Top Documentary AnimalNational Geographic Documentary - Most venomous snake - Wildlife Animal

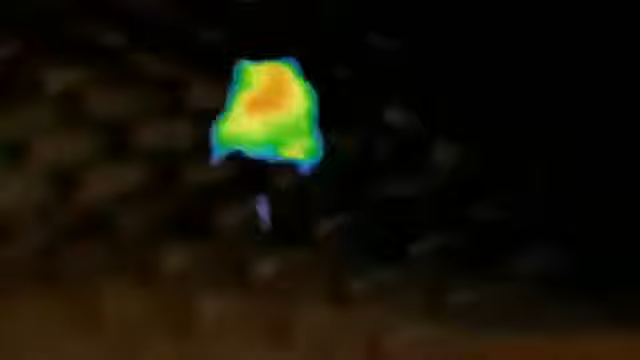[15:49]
This thermal image represents what the snake senses.
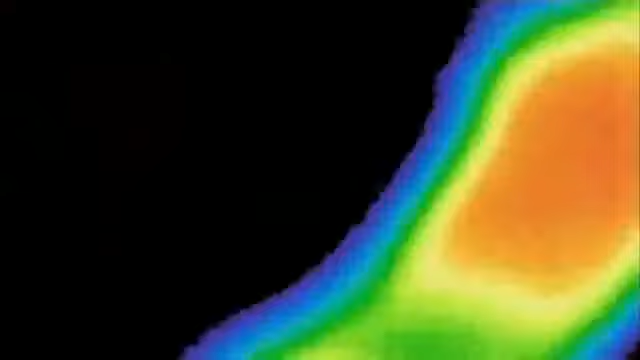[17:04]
the strike is so quick that the mouse doesn't know what hit it
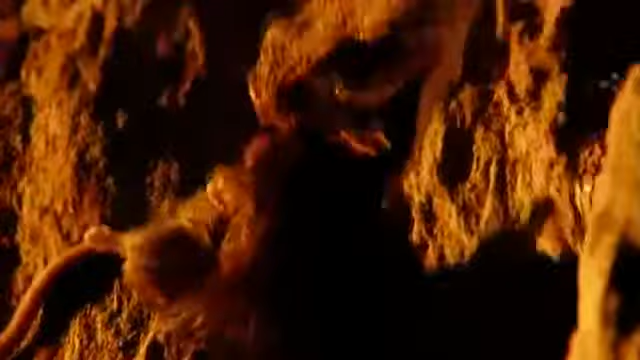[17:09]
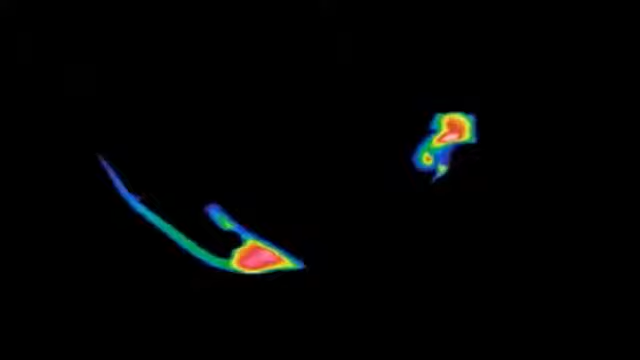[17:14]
though the rattlesnake can draw on venom to kill 300 mice he injects just enough for a lethal dose
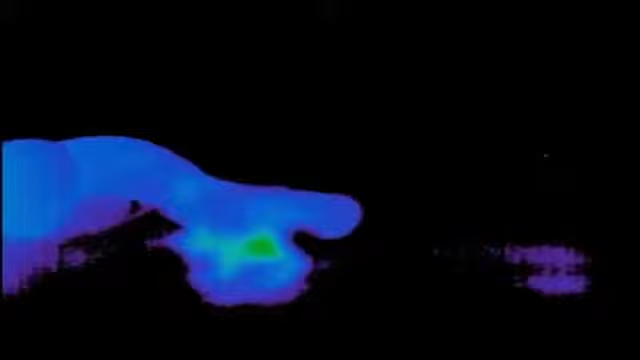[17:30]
it will take 15 minutes for the mouse still emitting heat to disappear into the cold body of the snake